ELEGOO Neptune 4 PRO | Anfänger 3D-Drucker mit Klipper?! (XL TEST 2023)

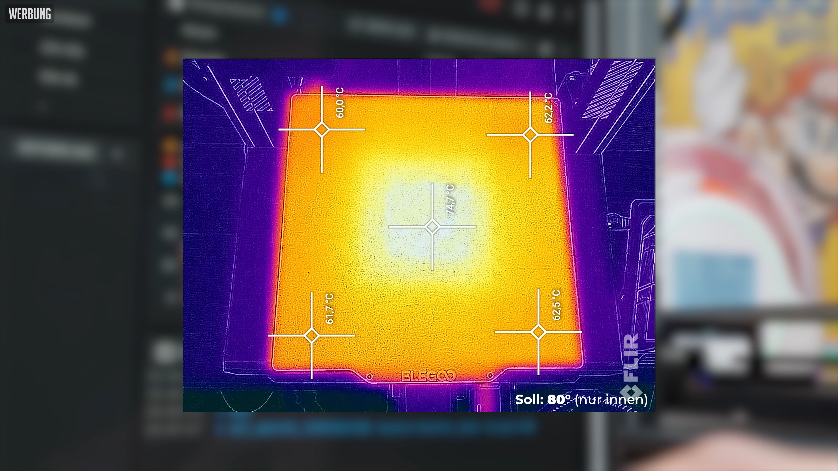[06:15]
Ihr seht hier eine Wärmebildkameraaufnahme, bei dem nur der innere Heizbereich mit 100 Watt aktiv ist.
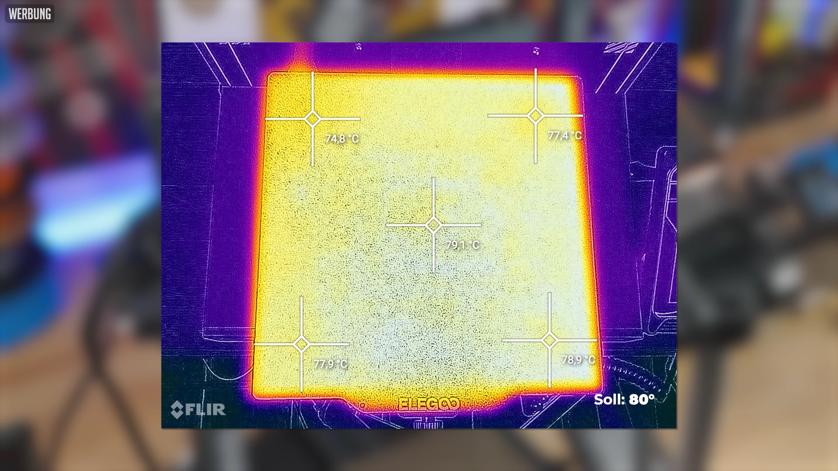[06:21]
Und hier ein Bild mit den gesamten 250 Watt. Das sind also zwei Elemente, eins mit 100, noch eins mit 150, sind zusammen richtig 250.
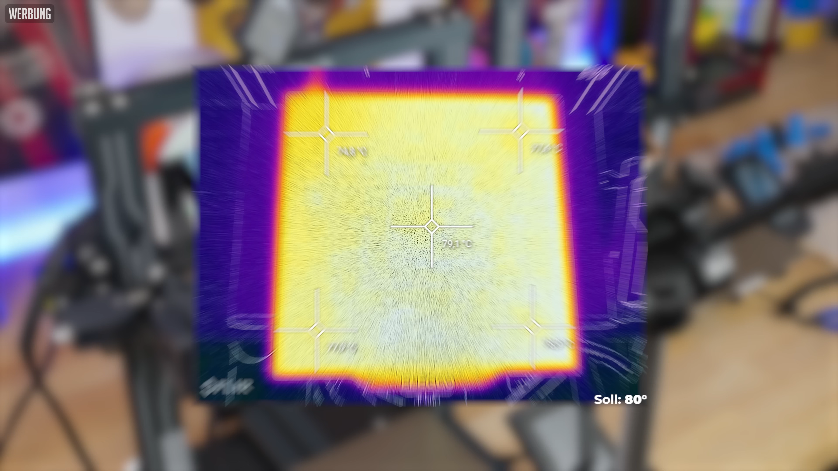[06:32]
Die maximale Druckbetttemperatur von 110 Grad ist nur mit dem inneren Heizelement nicht zu erreichen.
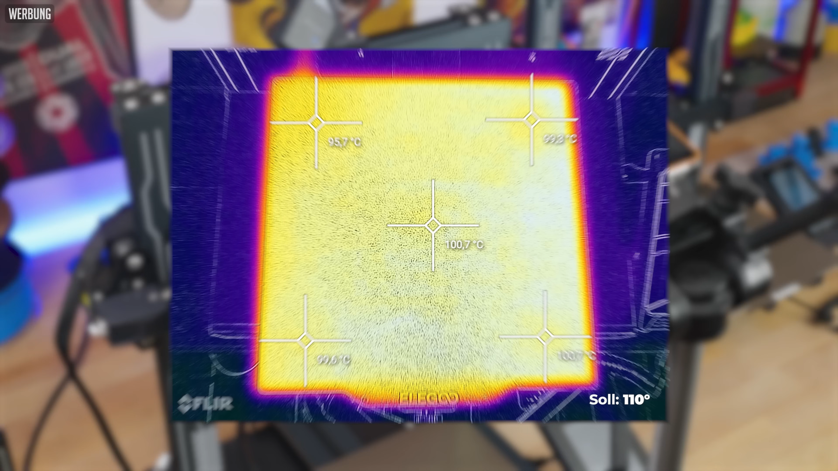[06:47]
Auch hier seht ihr gerade eine entsprechende Aufnahme mit der Wärmebildkamera.
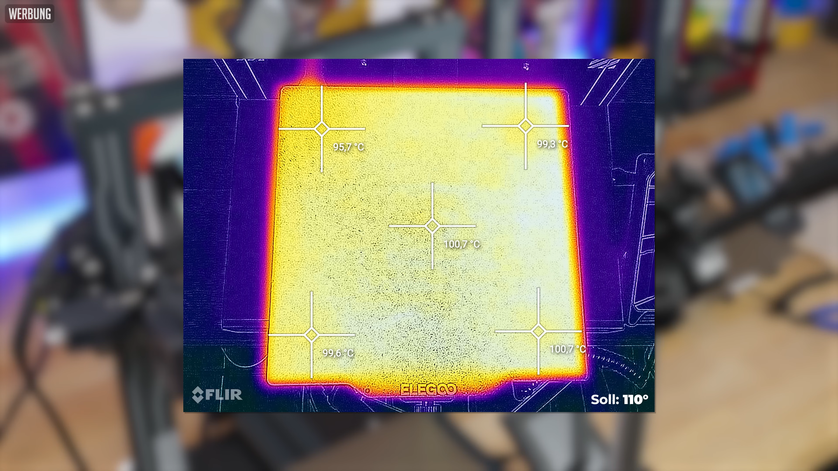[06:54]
Ja, allgemein ist die Gleichmäßigkeit des Heizbettes bei beiden Geräten gut und die Abweichung im Rahmen.
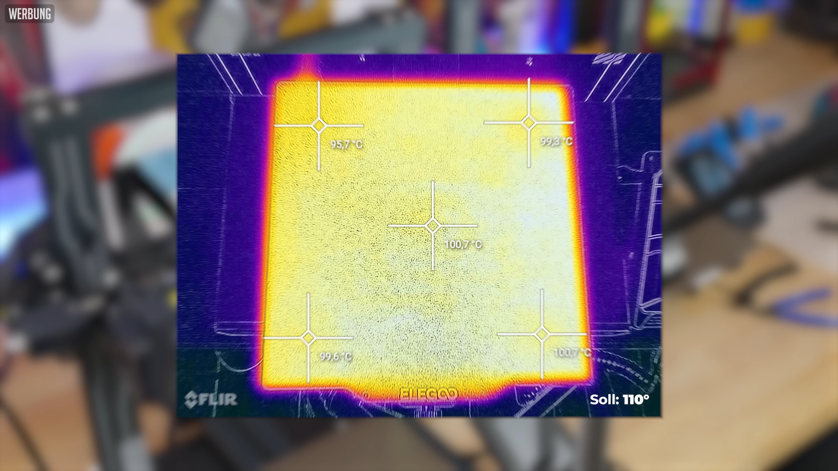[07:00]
Ist jetzt kein perfekter Wert. Wir hatten letztens den Creality K1, der das wirklich sehr, sehr gut gemacht hat.
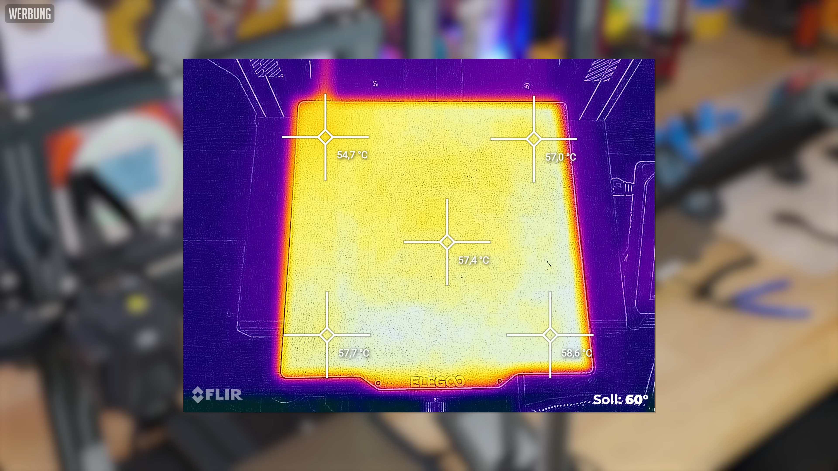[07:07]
Und das hier ist quasi so ein durchschnittlicher Wert. Genauso sieht das bei den meisten 3D-Druckern aus. Ist nicht super, aber auch nicht schlecht.